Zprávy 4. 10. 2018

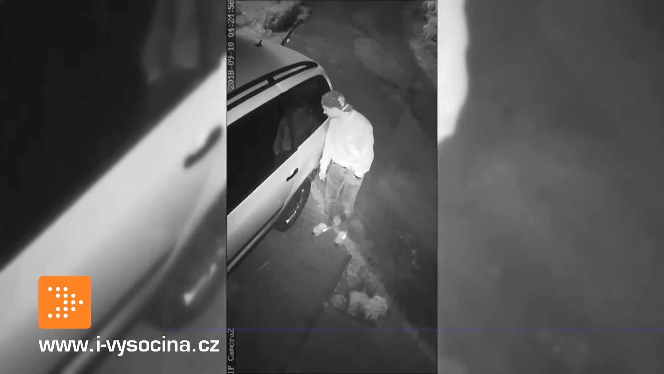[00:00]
Policisté vyšetřují vloupání do vozidla. Pachatelčin spáchal v pondělí 10. září v Třebičské ulici Langfortova. Před půlpátou ráno vnikl do zaparkovaného Volkswagenu Šarán a prohledal ho.
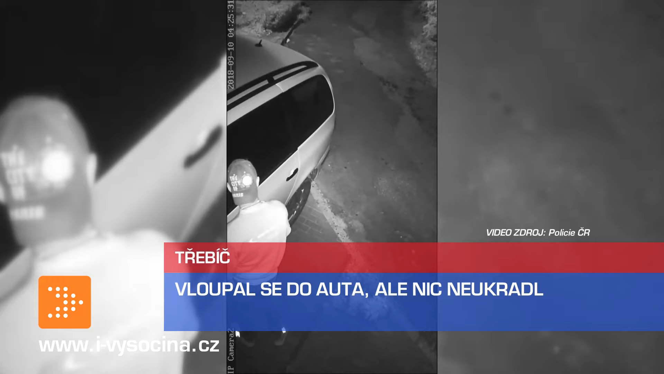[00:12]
Nakonec ale odešel s prázdnou. Nyní policisté pátrají po muži, kterého zachytila kamera. Lidé mohou volat úžitečné informace na linku 158.